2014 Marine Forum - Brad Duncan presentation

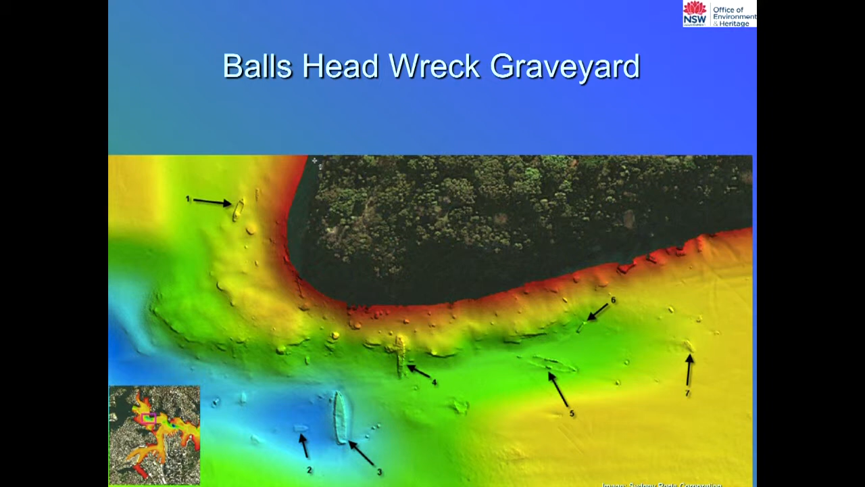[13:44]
And this is all coming from multi-beam, which is my more sophisticated version of side-scan sonar. These are all in about 90 feet of water.